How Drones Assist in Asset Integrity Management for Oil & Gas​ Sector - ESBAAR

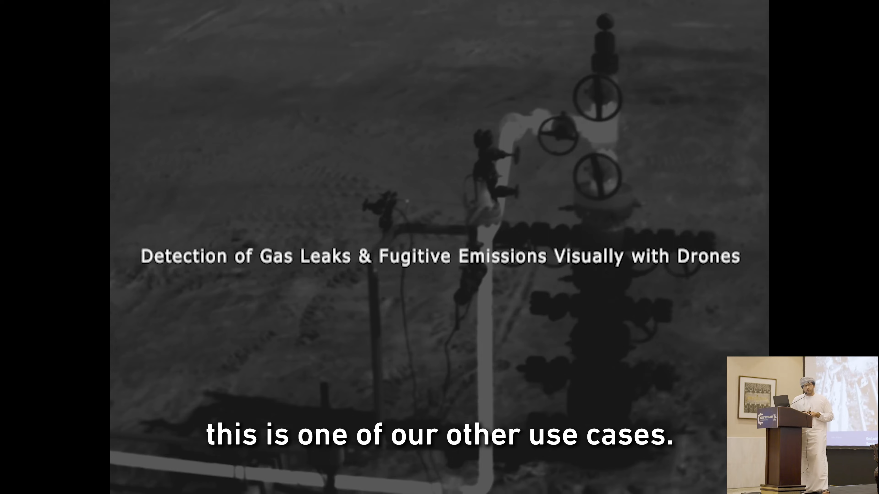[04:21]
This is one of our other use cases, and here we're looking at gas leak detection.
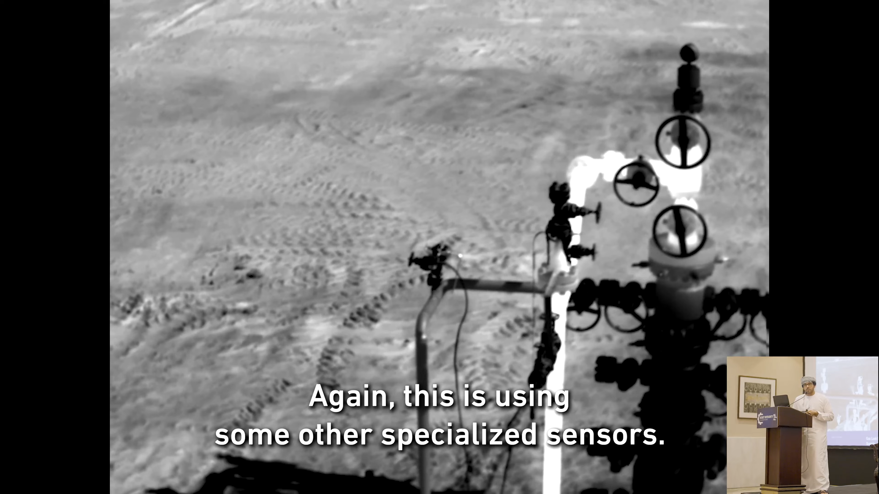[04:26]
Again, this is using some other specialized sensors, and you can see that the gas leak has been highlighted from wellheads,
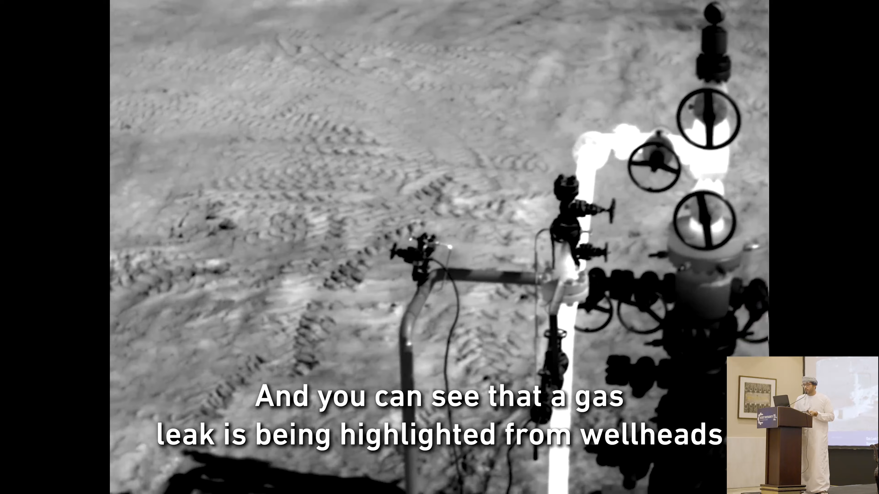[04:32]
as an example, and you're able to detect it using the payload on the drone.
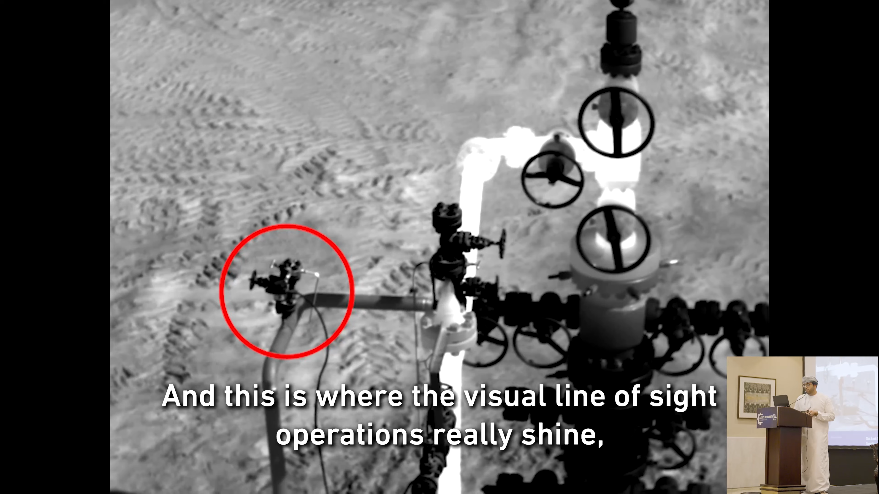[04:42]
And, this is where the visual line-of-sight operation is really shining, because in order to detect a leak like the one in that video, you really need to be able to operate the drone within a localized sensor.